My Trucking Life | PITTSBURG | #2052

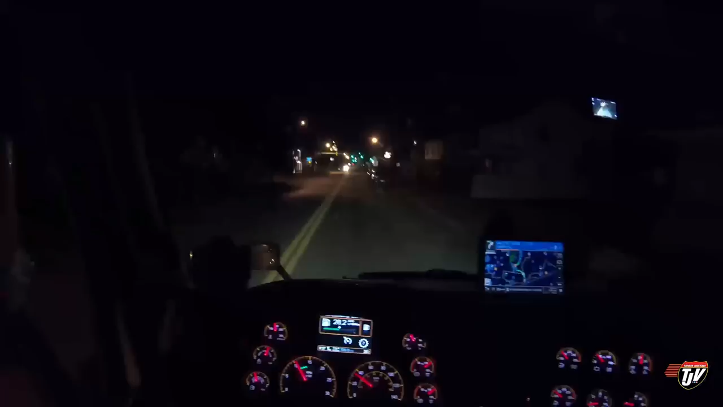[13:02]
In some little town of West Virginia. It's the bumpy Virginia. Lots of hills here.
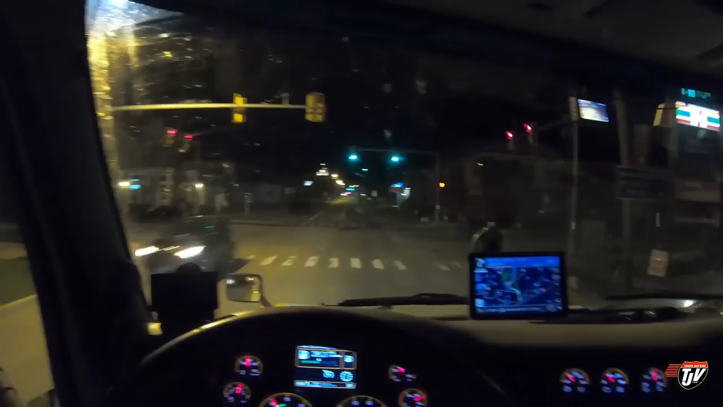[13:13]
And tiny little old towns that were built when horse and buggies were around, because this, look, these houses are practically on the street. Imagine sleeping. Like, what if a car just drives into your living room? I love these small towns. Love it. I don't think those lights are the original lights, though. Oh, that's got a big building here.
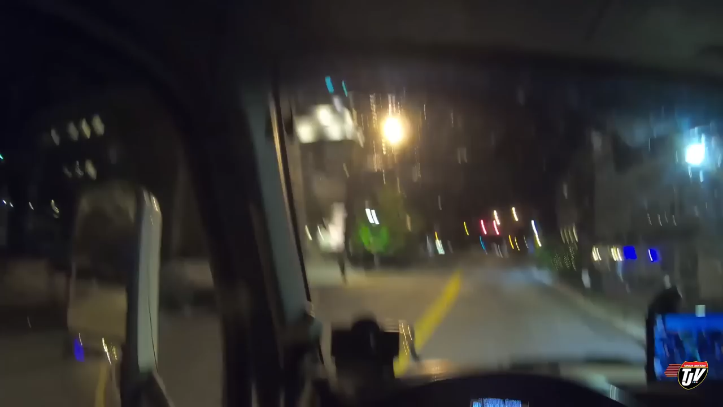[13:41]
Oh, Christmas lights. Oh, that makes me want Christmas time.
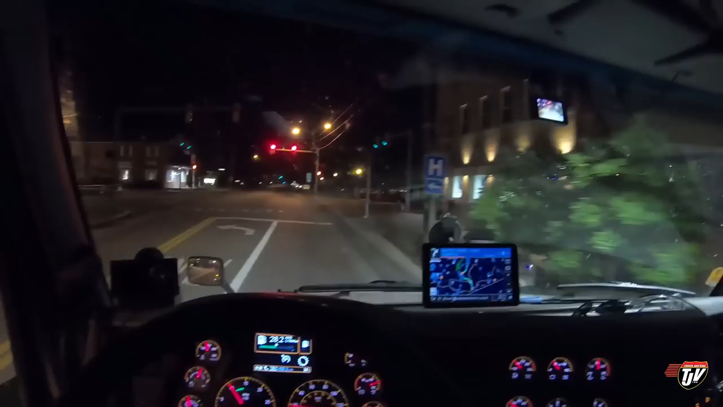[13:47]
Is it almost Christmas yet? What's that? Wow.
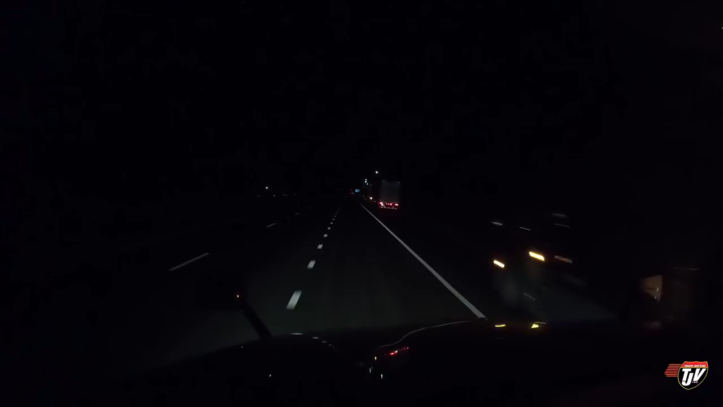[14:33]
Well, people are parked out here on the highway already, so I'm guessing the rest area is full, but we're gonna go in and try our luck. People that parked out here didn't even go into the rest area, so they don't even know if there's open spots. They just didn't want to take the risk. Me, I don't want to take the risk of parking on the road like that. Let's see. Oh, it's one of these rest areas. Shoot. this is where there's not as much parking available because, well, they make us park, like, parallel park like this.
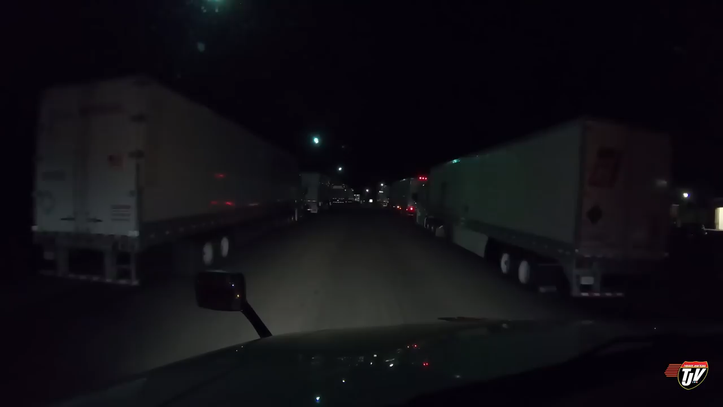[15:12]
like every other state, you could fit probably, I don't know, up to 50 in the same space? But alas, here we are. That guy took up two spots. Thanks, TMC. Glad you got two spaces. Hope you enjoy being able to stretch out. What was this? One space in front of this guy, maybe? On the right? Maybe. Nope.
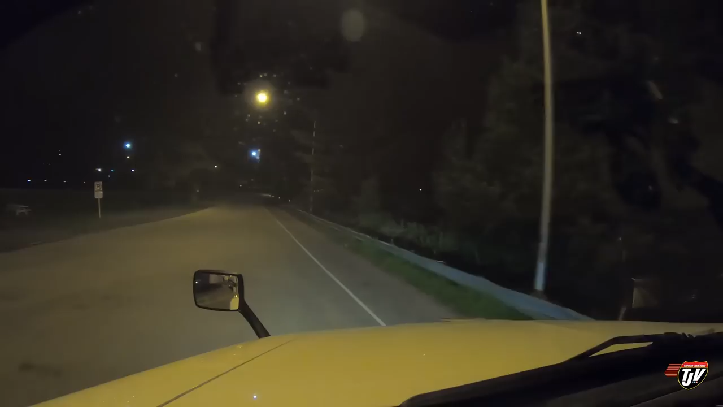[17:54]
Fantastic. I guess we'll keep on going. I got another hour and 16 minutes available to me. As you can see, coming into rest area number 3. We're on I-64 now, eastbound, going towards Troy, Virginia. We're still about a half hour away. Hoping there'll be space here.
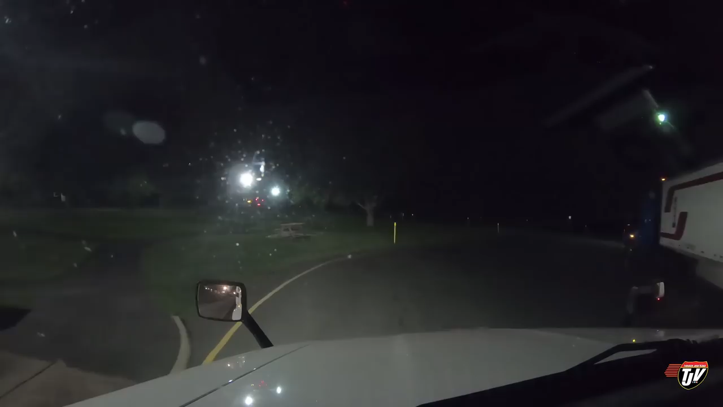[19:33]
Oh, frustrating. How can they've got to know that they have a parking problem, a lack of parking problem. They don't seem to do anything about it. literally nowhere else I can go.